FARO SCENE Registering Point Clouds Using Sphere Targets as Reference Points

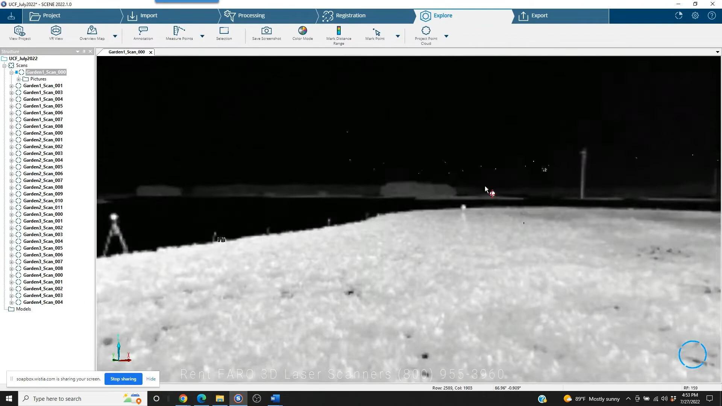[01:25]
We've got an outdoor setting, there's a lot of water around,
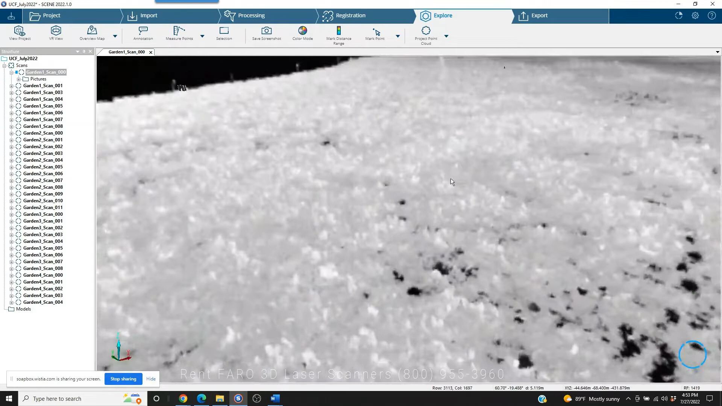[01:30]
and there are these small islands that were scanned for research purposes. Now, as you can see, we've got the sphere targets laid out in an array, and they're going to now be used to register or to put the scans together. When you scan in a manner like this, you're moving the scanner from one position to the next. You've got five or six sphere targets around the scanner, and then you're moving three sphere targets each time you scan while you're leaving three stationary behind.
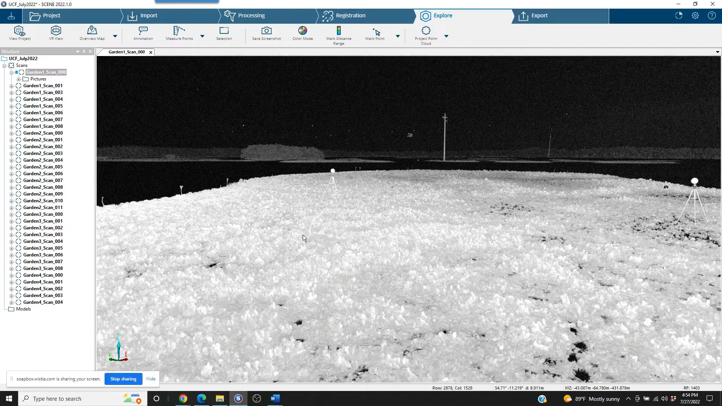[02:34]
again leaving three targets stationary between the two. We have videos on this, if you want to take a look, they're very simple. It's all principle based, so let's just go ahead and move forward here.
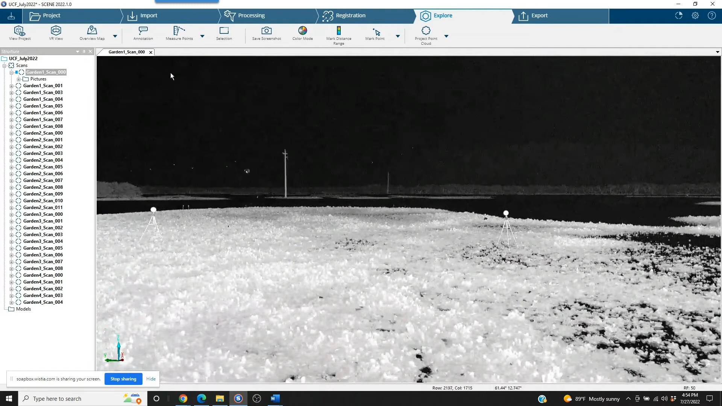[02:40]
We understand what our terrain is like. Now, we need to look at our scan tree on the left.
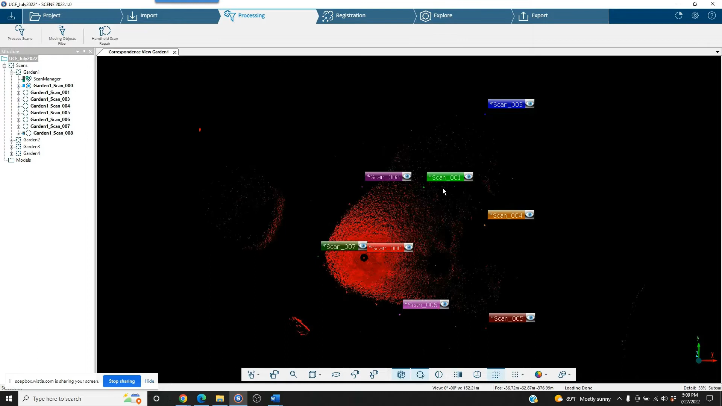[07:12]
The colors per scan are going to give us a really good idea of what our overlap was in, you know, the scan project. And sort of if there's any spots that look like they, you know, needed to be re-scanned or just kind of give us an idea of what our coverage is. So, it looks very, very good.
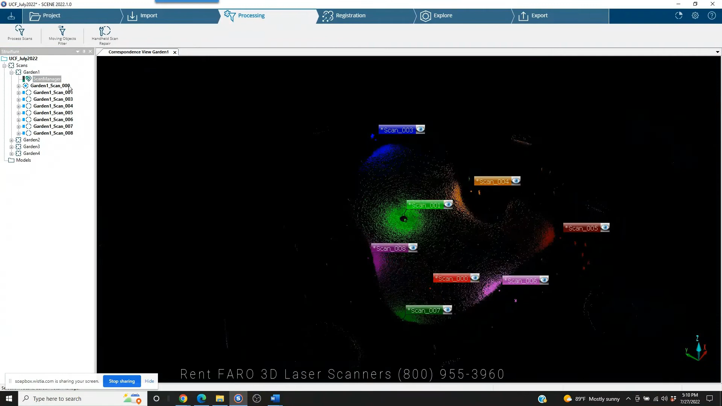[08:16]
And you can sort of see what our accuracy is through the project here. There. Everything looks good. We'll right click on the scan manager and lock that. And we're just simply going to go into our processing again.
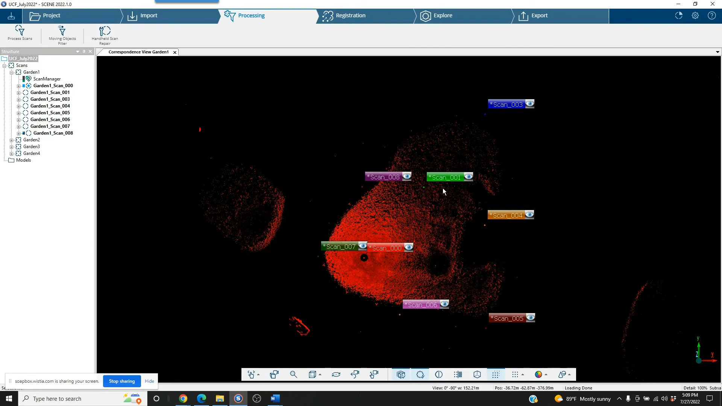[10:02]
The colors per scan are going to give us a really good idea of what our overlap was in, you know, the scan project and sort of if there's any spots that look like they,
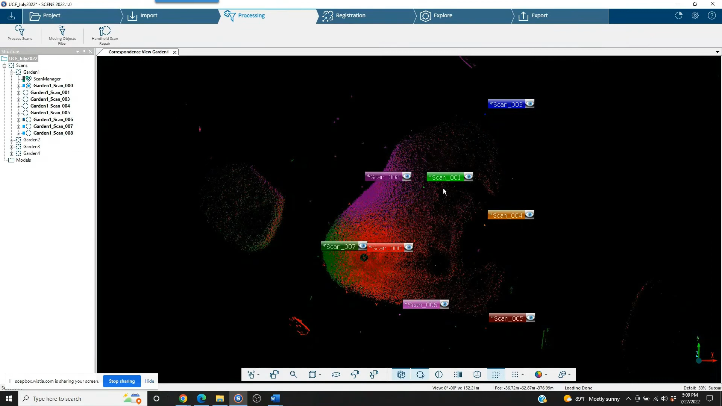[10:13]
you know, needed to be rescanned or just kind of give us an idea of what our coverage is. So, it looks very, very good.
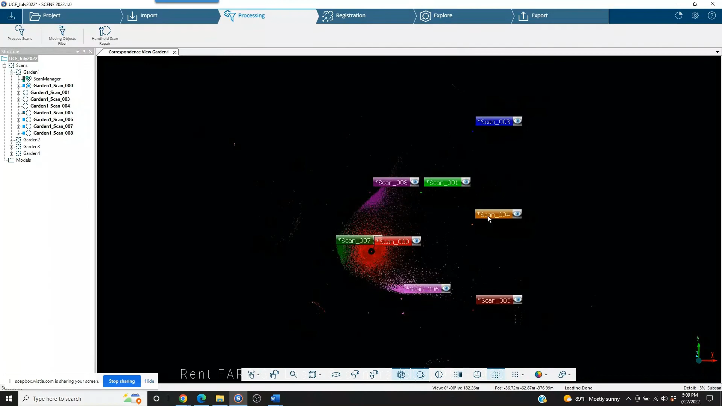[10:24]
One of the other things that we'd like to do just to tighten this up a little bit. Let's take a look, double click with our left mouse key on the scan manager. Our target tensions are at about six and a half millimeters for the mean.
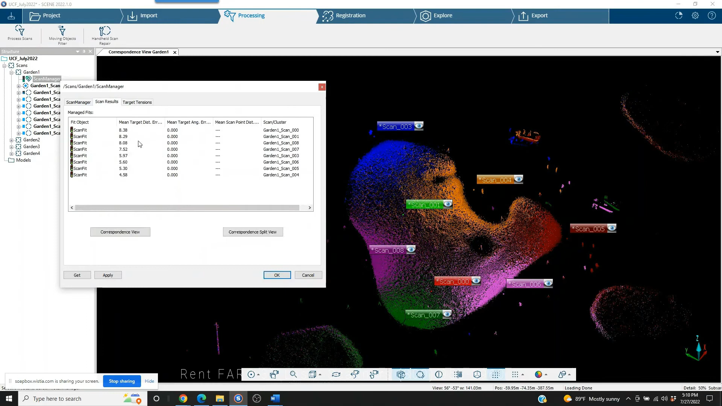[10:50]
And you can sort of see what our accuracy is through the project here.
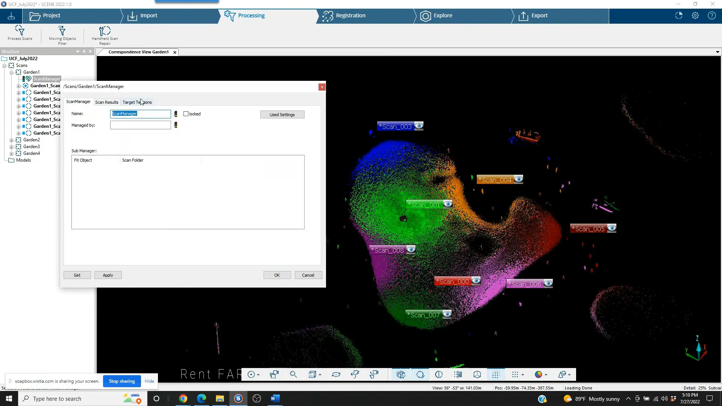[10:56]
There. Everything looks good.
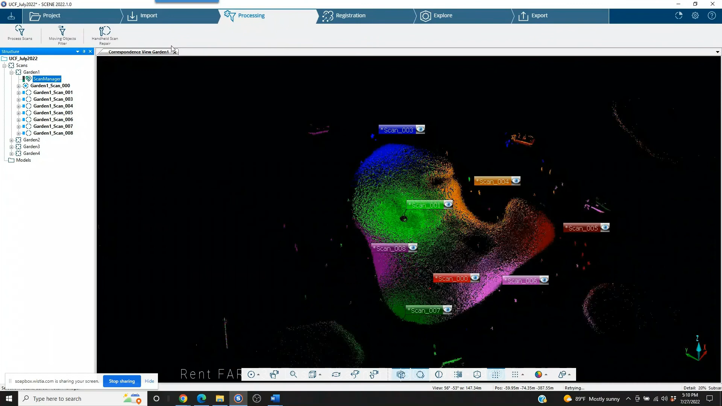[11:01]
We'll right click on the scan manager and lock that.